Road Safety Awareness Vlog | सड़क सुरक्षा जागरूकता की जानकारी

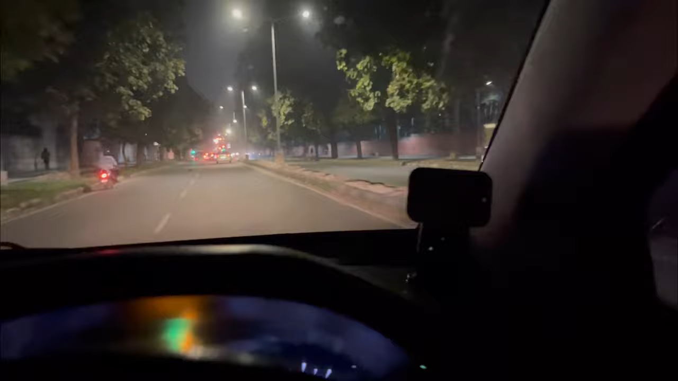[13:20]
देखो जी ये बंदा देखो, ये साइकिल वाला वो है जो बिल्कुल रोड पे चल रहा है, आपने देखा होगा बिल्कुल रोड पे चल रहा था, देखो आप खुद ही देखो।
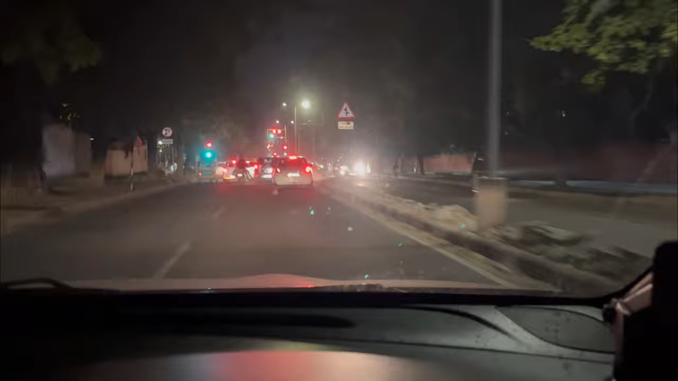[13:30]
अब आप खुद बताओ ये एक्सीडेंट का कारण है नहीं है, देखो साइकिल का रास्ता वो है उधर, देखो एक वो बंदा जा भी रहा आपको दिख रहा होगा साइकिल वाला,
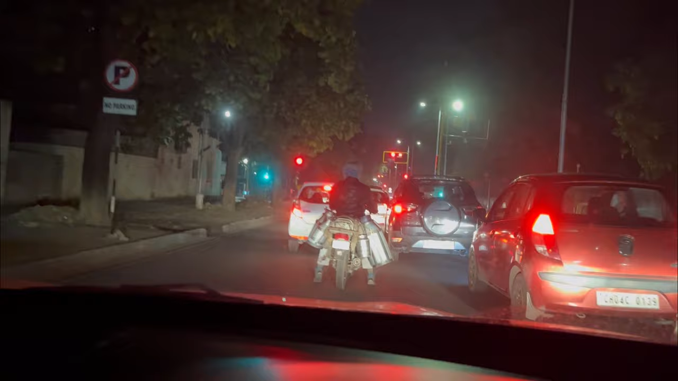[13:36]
ये साइकिल का वे है इधर, पर ये बंदा बिल्कुल मेन रोड के बीच में चल रहा है यार, आप खुद ही बताओ भाई।
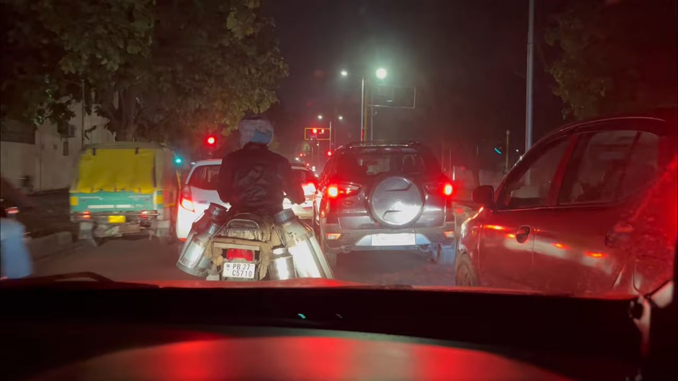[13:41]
हम चंडीगढ़ रह रहे हैं और इस तरीके के ट्रैफिक रूल हम फॉलो कर रहे हैं, आप खुद देख सकते हो ये एक्सीडेंट का कारण है, क्योंकि देखो ये रोड जो बनी है ये बनी है सिर्फ गाड़ियों के लिए, इस गाड़ी की रोड में अगर साइकिल वाला भी चलेगा तो आप बताओ रूल्स कहाँ से फॉलो होंगे।
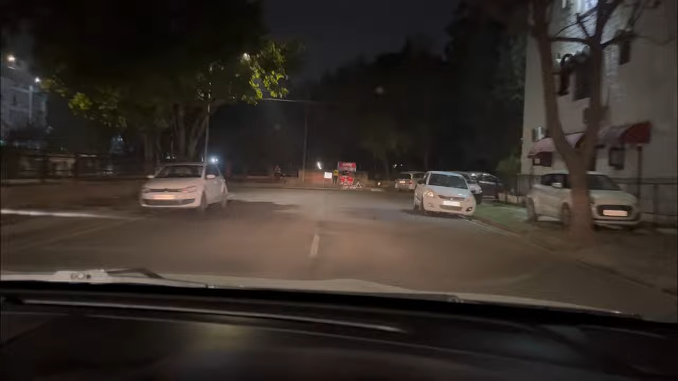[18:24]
देख लो आप नीट एंड क्लीन है, एवरीथिंग नीट एंड क्लीन, साफ़ सफाई का पूरा ध्यान रखा हुआ है। गाड़ियाँ देखो आपको दी, देखो रोड पे नहीं है, पुल पर चढ़ाई हुई है सबने ना,